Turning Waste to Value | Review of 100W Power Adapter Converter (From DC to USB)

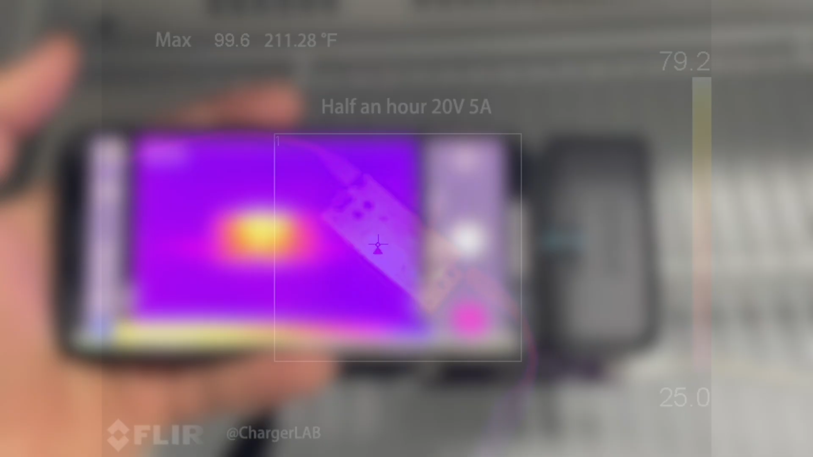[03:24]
After half an hour, the maximum temperature is about 99.6 degrees Celsius.
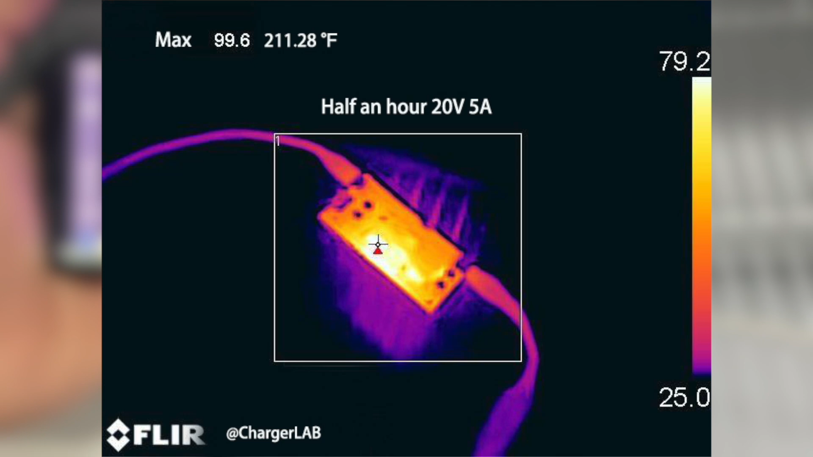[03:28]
And then it'll reach 101 degrees Celsius after an hour.
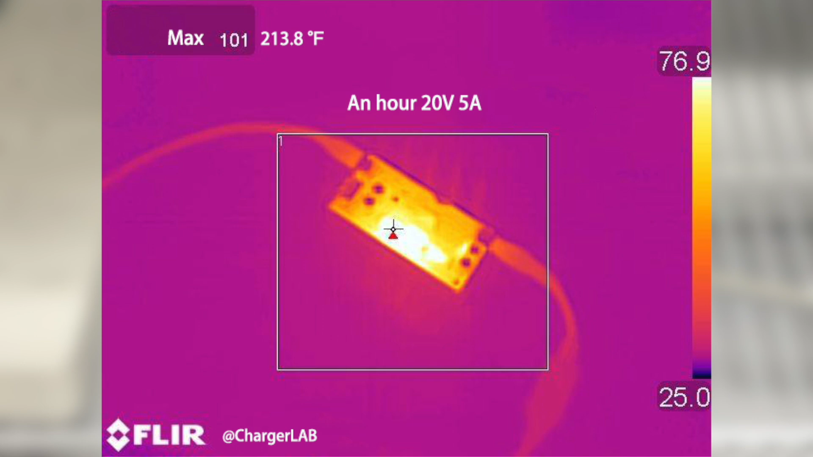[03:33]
Well, that's the brief introduction to this DC to USB converter. It's developed based on South chip bug boost chip and iSmartWare protocol chip.